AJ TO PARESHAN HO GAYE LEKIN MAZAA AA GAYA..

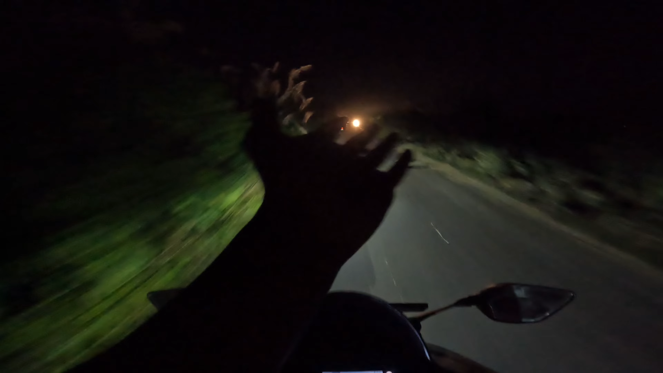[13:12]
6:22 और आप समझ सकते हो 6:22 पर ये हाल है कि मतलब पूरा अंधेरा हो चुका है। और यहाँ लिटरली बताऊँ जहाँ पे हम लोग खा रहे थे बैठ के, ऐसा फील हो रहा है रात के 12 बज रहे होंगे भाई, मतलब 11-12 बजे जो शहर में सन्नाटा होता है,
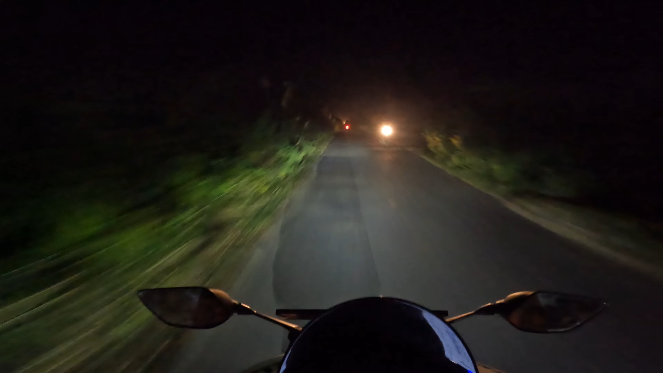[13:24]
एज यूजुअल तो सन्नाटा नहीं होता, बट एक बात बता रहे मतलब यहाँ इतना ज़्यादा सन्नाटा है क्योंकि गांव एरिया जानते हो यार,